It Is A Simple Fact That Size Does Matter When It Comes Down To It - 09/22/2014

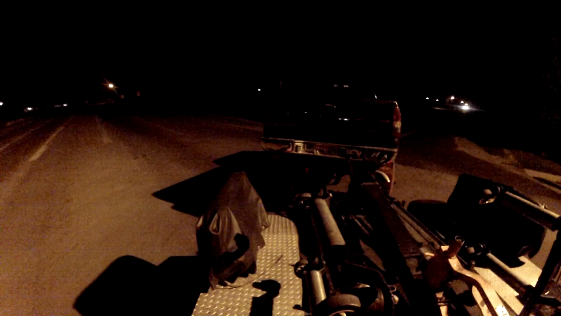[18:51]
this thing's gonna be a fun one to tow to on the highway you get older trucks got front end they've got the wheel bearings loose or anything like that you get a little bit of play in
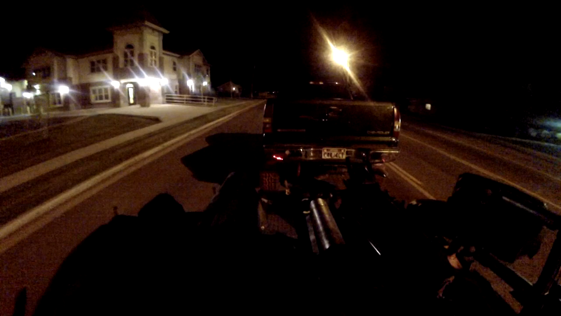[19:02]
the wheels and as you're pulling them backwards they'll kind of want to start to sway on you something this big starts to sway a little bit and it can really start to throw my truck all over the place we'll keep this thing at about 50 55 all the way back to the yard
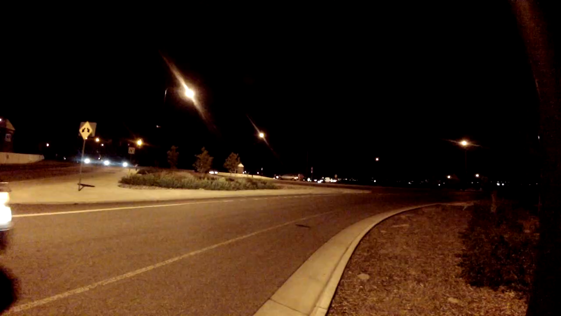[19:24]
as you can see my blinker when it's flashing really fast makes the truck a lot more visible I like it this way just easier to see I think it's just got a higher visibility to it